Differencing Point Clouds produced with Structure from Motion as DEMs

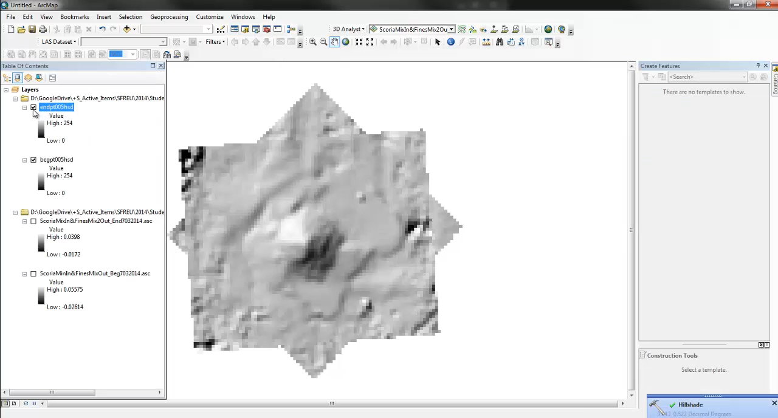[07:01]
end, begin, end. Alright. So, then the last thing we can do is go into, what we can do is go into Raster Calculator.
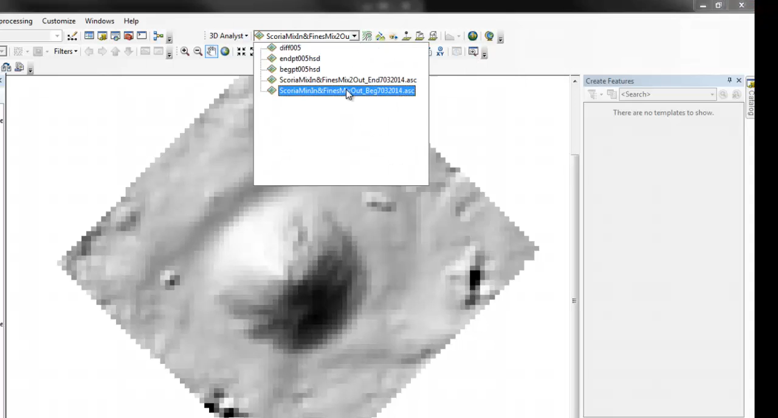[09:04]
layer and just draw a profile here. That's what it looked like at the beginning.
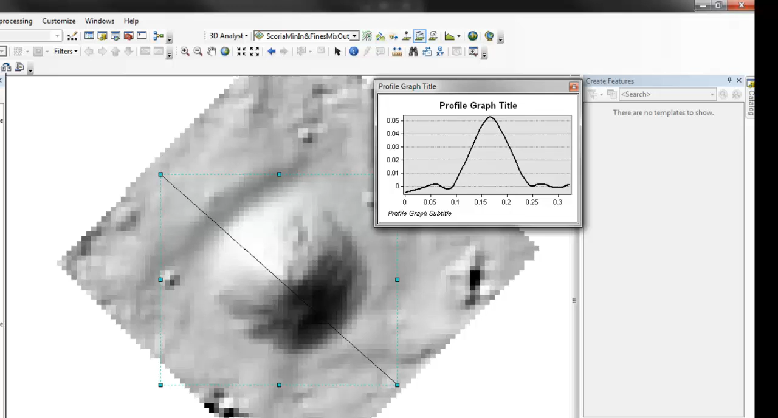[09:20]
Now, let's turn the end on, but then make sure we're pulling it from the end DEM. Draw that same profile again in the same place.
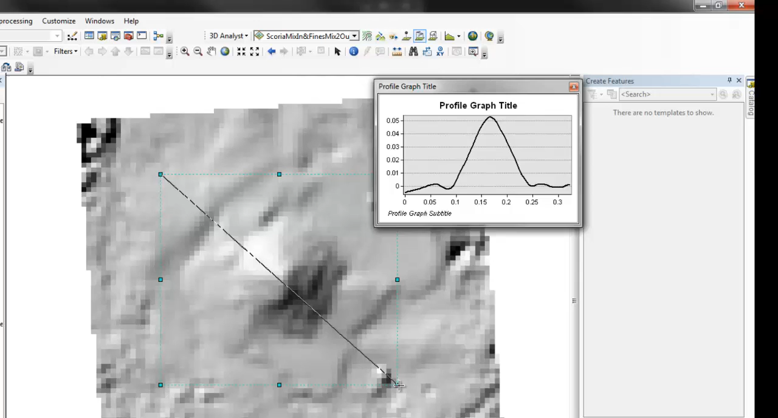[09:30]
Now, it will slice it from the end and there. So, we can see, kind of compare the profiles.
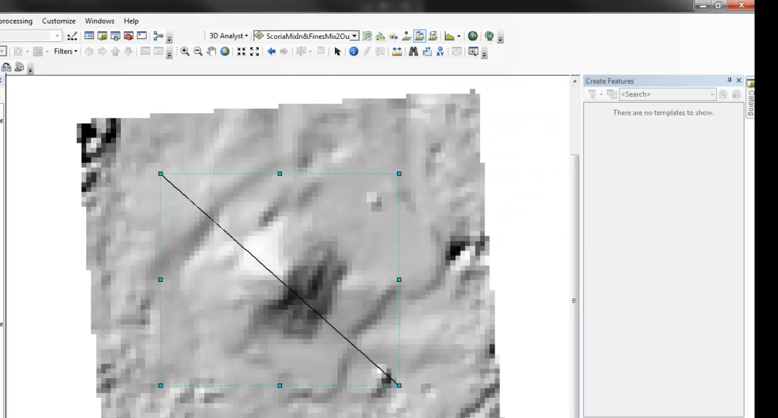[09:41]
And then you could do different profile through the difference here. Draw one more. So, this would be the erosion and deposition.